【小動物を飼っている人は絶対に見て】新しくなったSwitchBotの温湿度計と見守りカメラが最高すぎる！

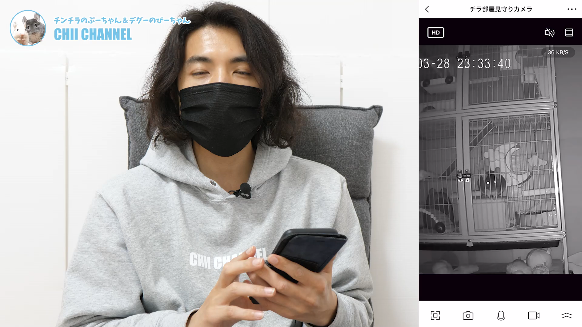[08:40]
メラにはナイトビジョンモードがついてるのでこの部屋が真っ暗な状態でもチンチラのプーちゃんとデグーのピーちゃんを確認することができますさすが